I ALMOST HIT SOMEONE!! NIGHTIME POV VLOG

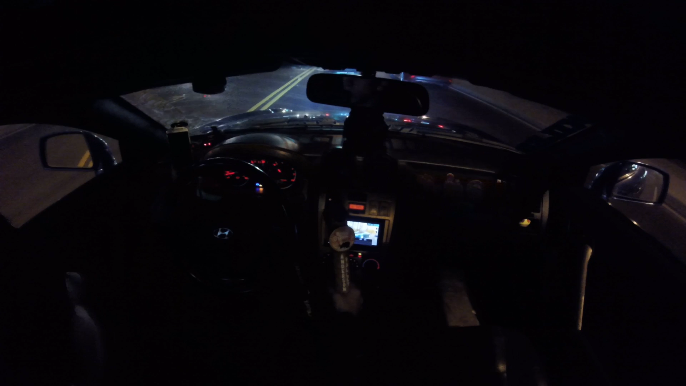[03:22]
need to pay more attention. Holy shit.
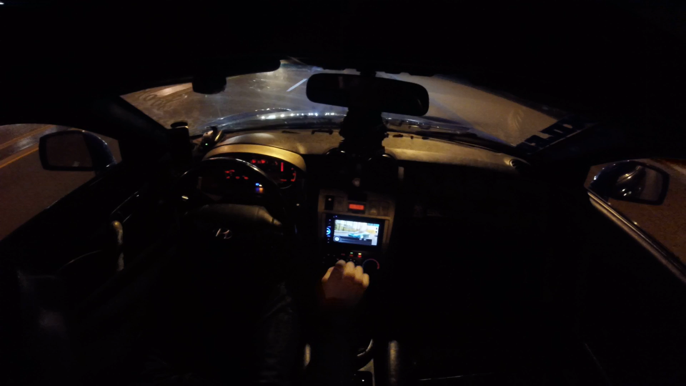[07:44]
Cops out tonight. Hopefully I don't get pulled over. I've been pulled over once on this road, and I got pulled over right here and had to turn into there, and that was no fun.